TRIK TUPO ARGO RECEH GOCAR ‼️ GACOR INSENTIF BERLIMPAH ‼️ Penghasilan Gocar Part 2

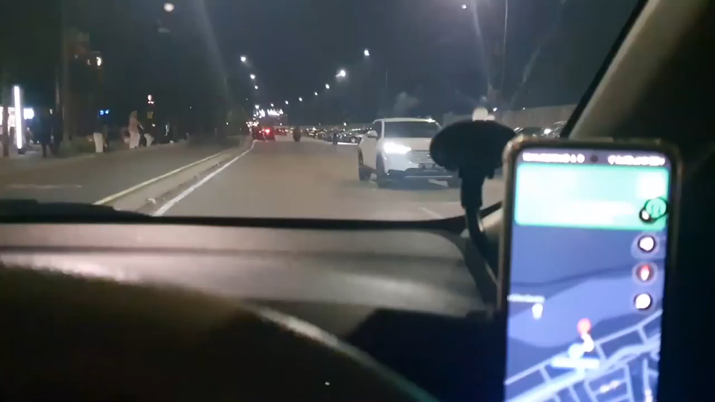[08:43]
berada di sebelah kirinya oke ini kita sudah sampai
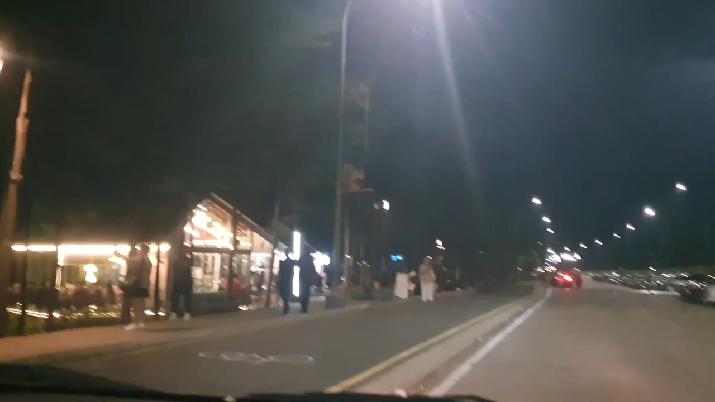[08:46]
di titik jemputnya ya guys oke sepertinya itu customer nya
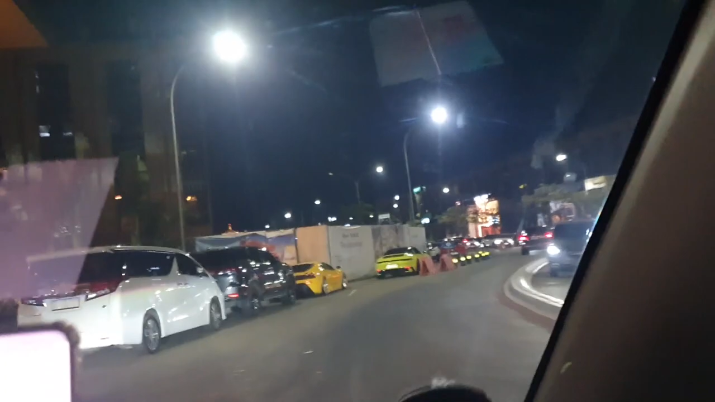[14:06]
oke udah on order searah ya wow apa itu Oh Ferrari guys
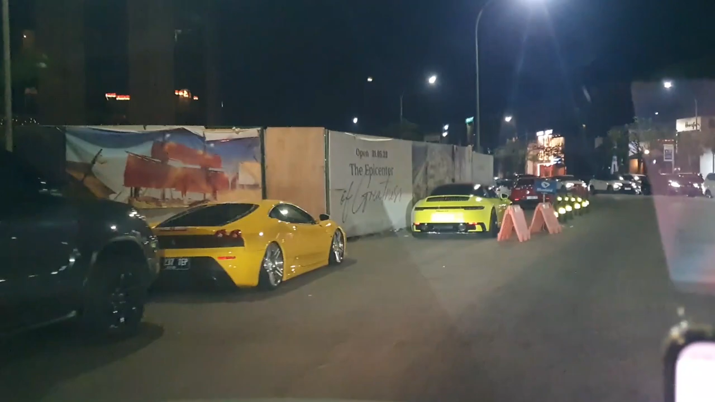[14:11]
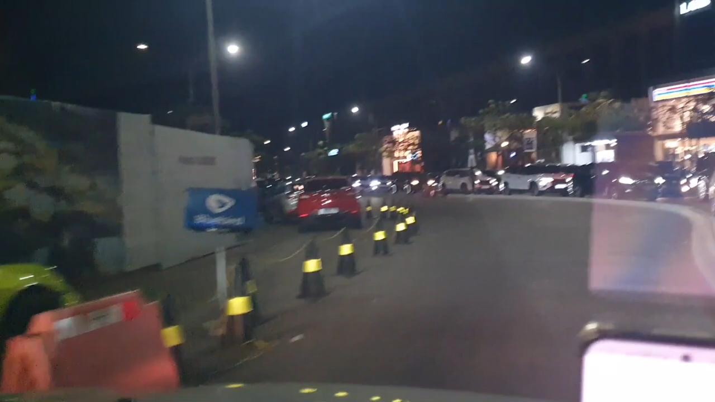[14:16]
oke ini suasana di PIK 2
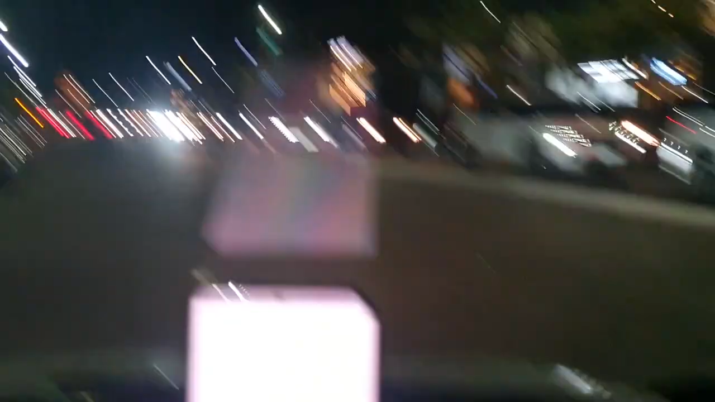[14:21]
pada malam hari ya oke kita cari arah pulang
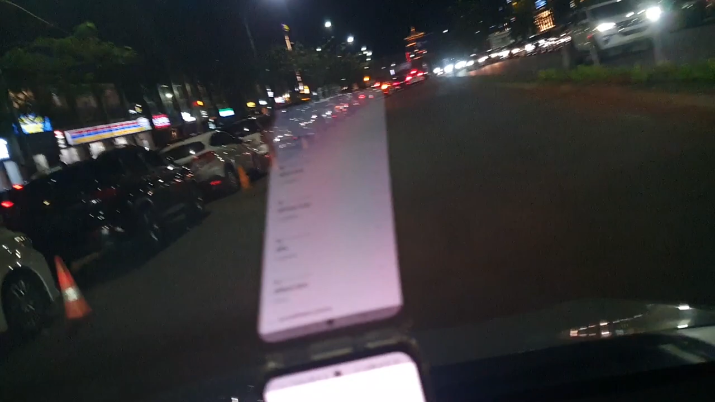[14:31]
kita cari arah pulang ke tengah ya guys
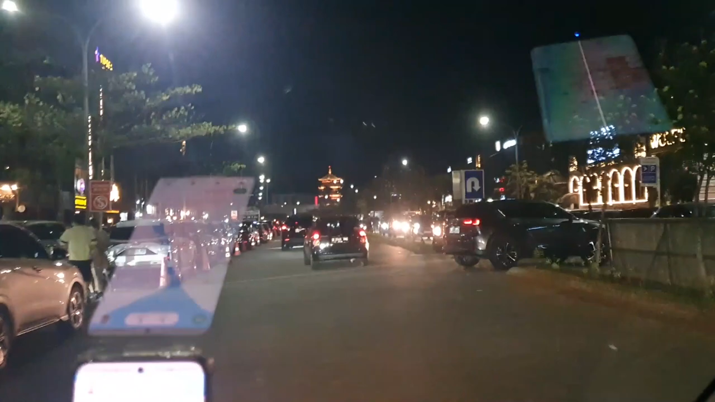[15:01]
oke kita cari arah pulang dari PIK 2 posisi sudah tutup poin di Gojek Alhamdulillah siang ini dan malam ini pun tutup poin dengan argo-argo recehnya ya oke kita sudah on dua-duanya kita tambah kita tambah maksim ya
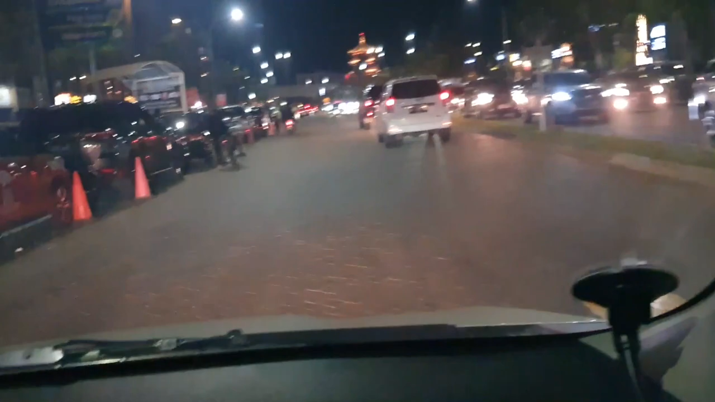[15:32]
oke kita tambah maksim semoga aja kita beruntung dapat order searah hari ini oke kita bisa pulang ya langsung oke beginilah suasana malam minggu di PIK 2
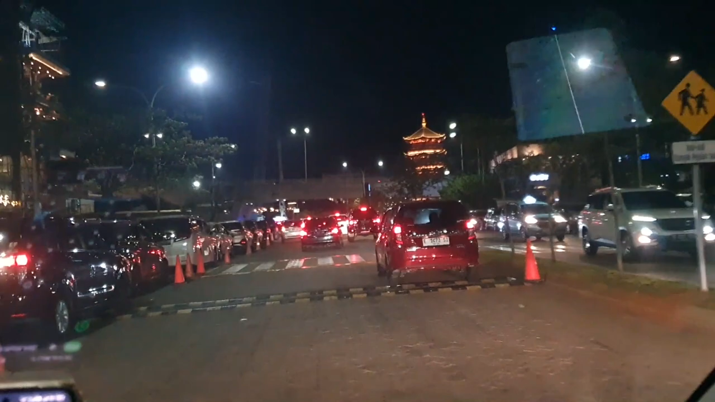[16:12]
Jakarta Pusat dan kita bisa langsung pulang langsung pulang sekarang mungkin
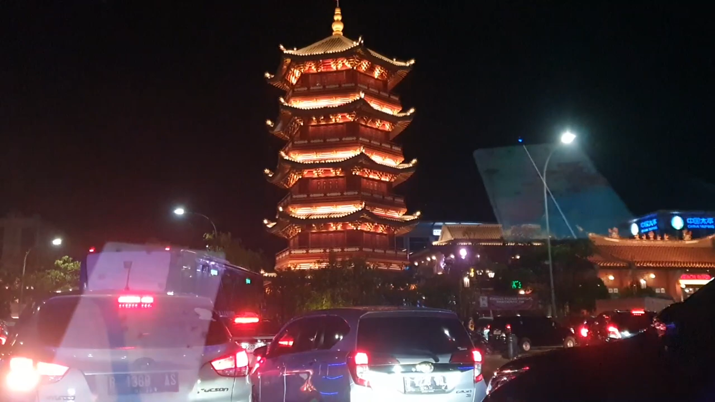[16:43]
kita ketengnya terdampar di PIK 2 dari Cengkaren terus ke kita terdampar di PIK 2 Alhamdulillah kita di PIK 2 semoga ada orderan searah ya semoga
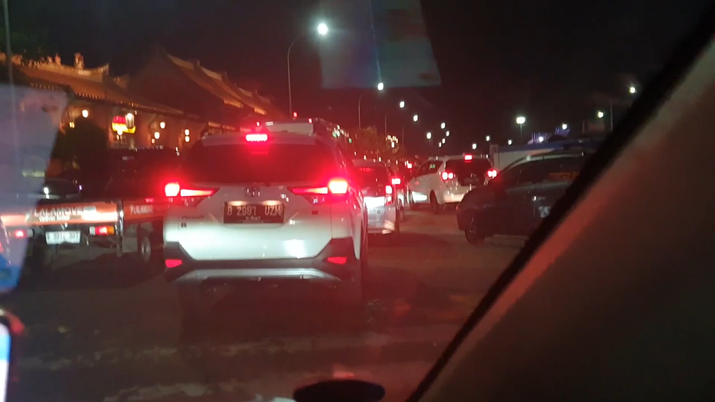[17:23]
karena malam minggu banyak yang mengukrong di sini banyak yang berwisata mungkin kita melipir di pinggir-pinggiran kali ya nggak bisa parkir di sini macet ini kita harus bersabar karena nggak semua orang mau ke tengah ada yang ke arah
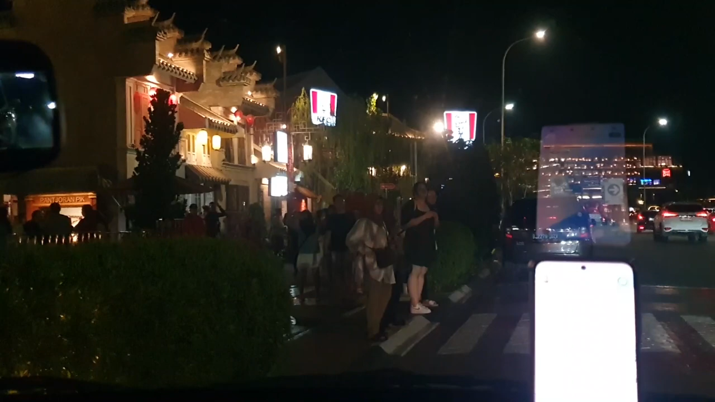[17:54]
Jakarta Barat kita harus bersabar ya menunggu orderan searah ke arah Jakarta pusat
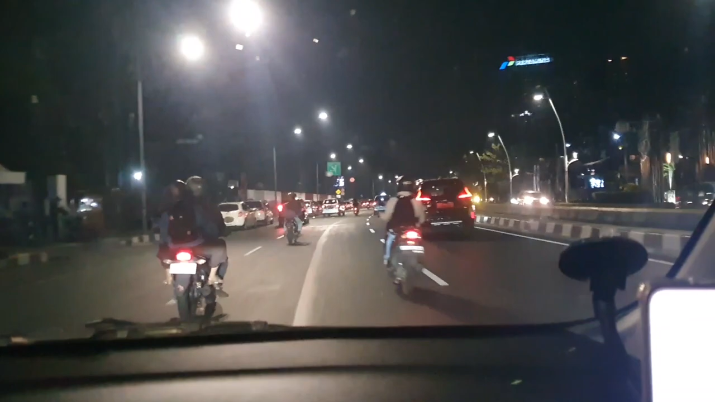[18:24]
kita sudah sampai di tengah ya diarah balik tadi ada beberapa trip yang nggak sempet kerekam ya karena kondisi tidak memungkinkan Hai tadi dari PIK kita dapat ke daerah itu bagus angke nih kita sekarang sudah di daerah Monas